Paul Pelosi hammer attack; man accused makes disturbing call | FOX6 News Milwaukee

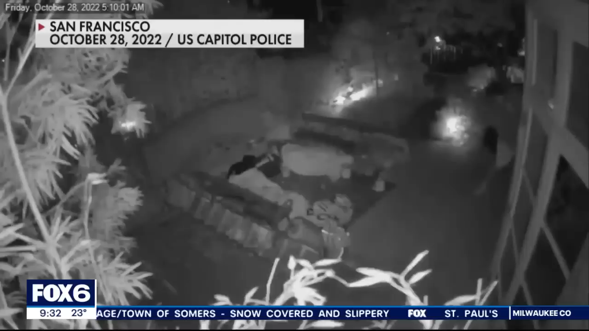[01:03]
The surveillance video of the October 28th incident appears to show DePapp breaking into the back of Pelosi's San Francisco home. Mr. Pelosi was able to call 911. He sounded hesitant to get off of the phone with the operator. Take a listen.